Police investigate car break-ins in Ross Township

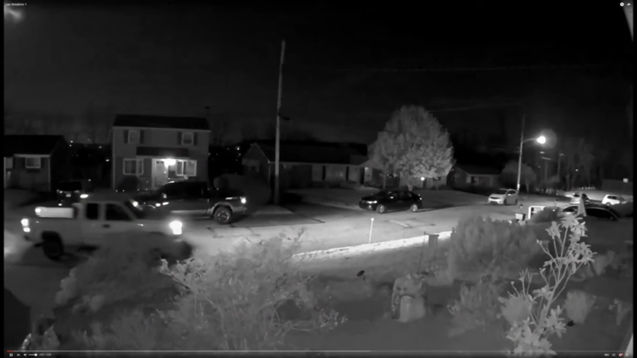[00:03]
Yeah, police in Ross Township urging residents there to make sure their doors are locked after a series of break-ins. The thieves caught on a doorbell camera going from car to car.
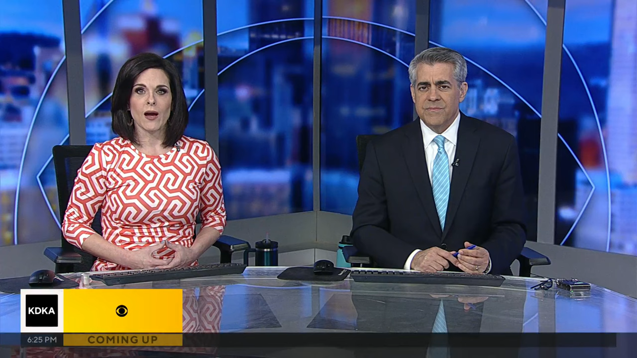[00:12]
The video shows a pickup truck pulling onto Salem Avenue and trying several cars before finding one that was unlocked.
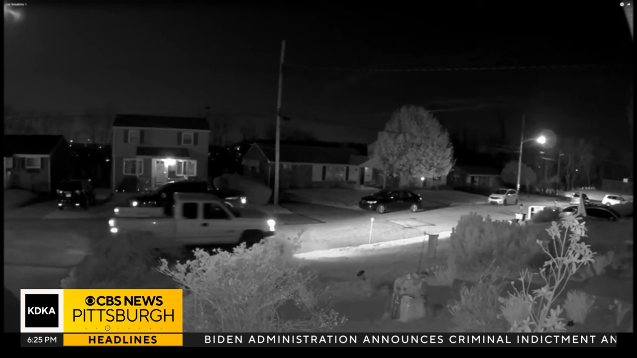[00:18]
It shows one of two people getting out of the vehicle before then driving off.
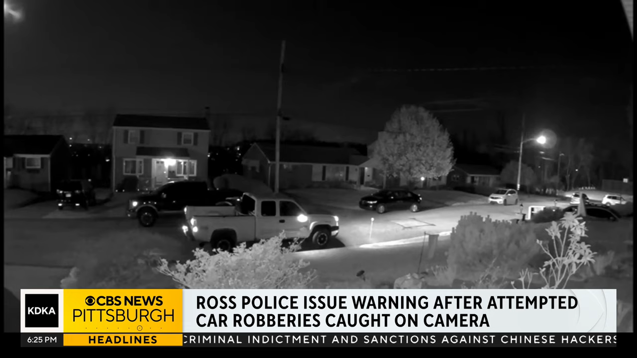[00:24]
The victim said they had no idea until the next morning.